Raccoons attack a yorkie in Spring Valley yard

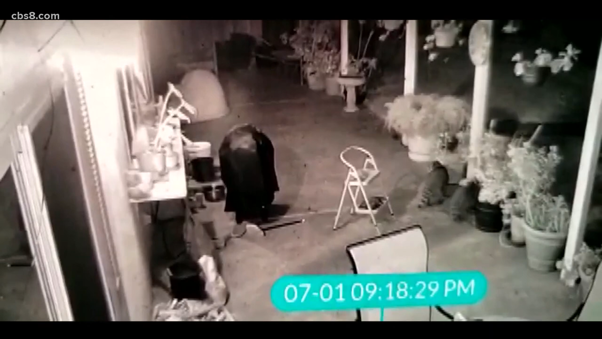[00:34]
Nicky squeals in pain as the raccoons run after them watching closely before walking away.
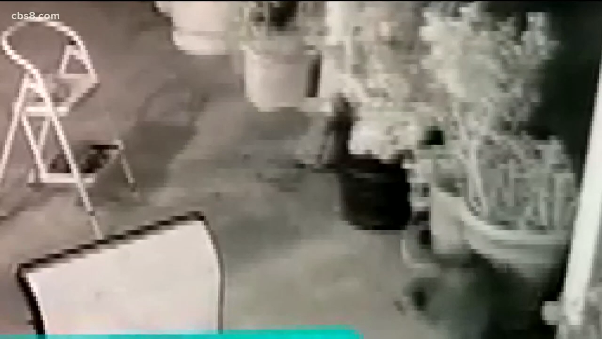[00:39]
It was a vicious attack on him. From his backyard in Spring Valley. Everybody sit.
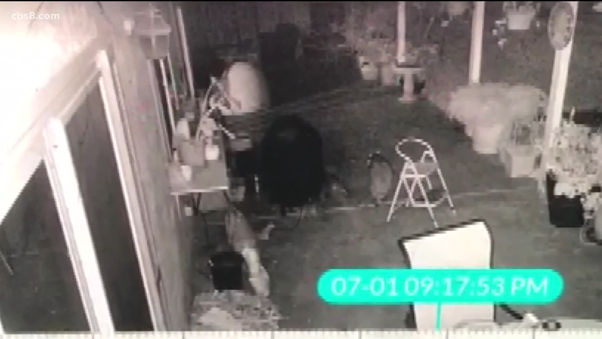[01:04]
Two big ones that look close to 30 or 40 pounds. Rutner says the raccoons were after water. I have this pot here for outside.
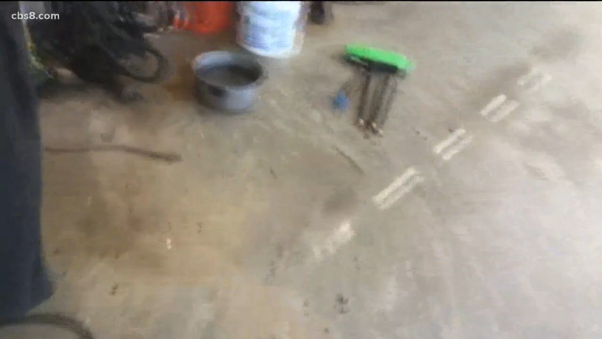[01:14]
And once Yorkie Nicky saw the gaze get away, he went after them. My dog is protecting the backyard. Now they felt threatened by him. The bravery backfired when the Yorkie was outnumbered and nearly killed. When he was on his back and that one raccoon had his face in his mouth.
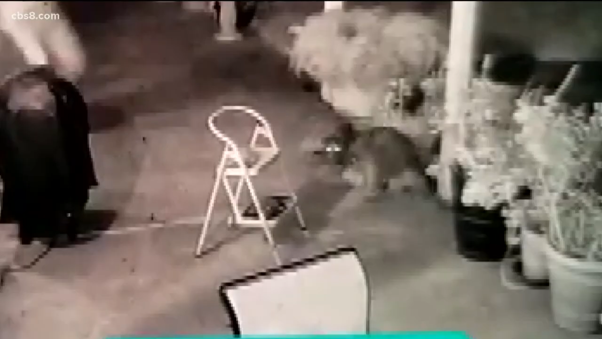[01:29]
The other one was going after him and near his throat and his belly.